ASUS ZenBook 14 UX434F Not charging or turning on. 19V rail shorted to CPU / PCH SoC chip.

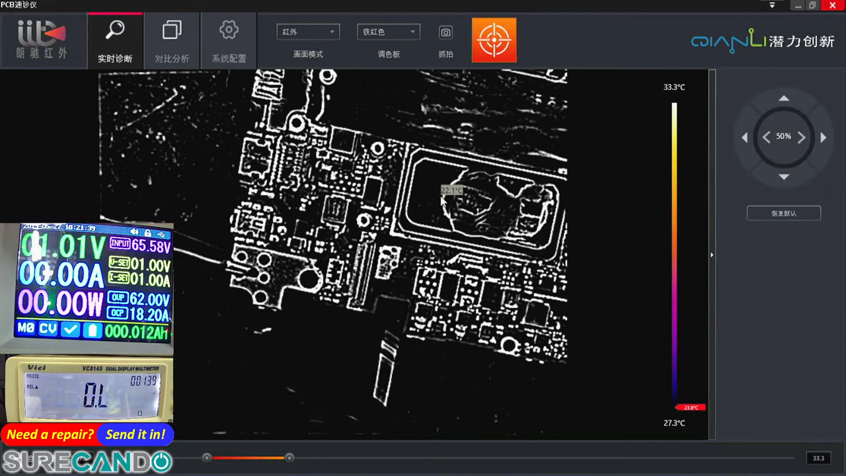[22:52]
On screen: scale top 33.3°C, scale bottom 27.3°C
Will there be something obvious around here?
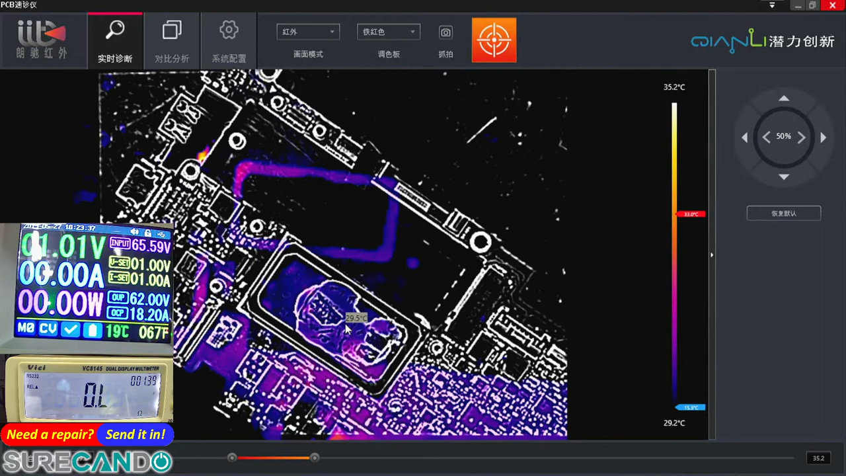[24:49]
On screen: scale top 35.2°C, scale bottom 29.2°C
This is a dead CPU. So what do we do now? That's the end of this guy.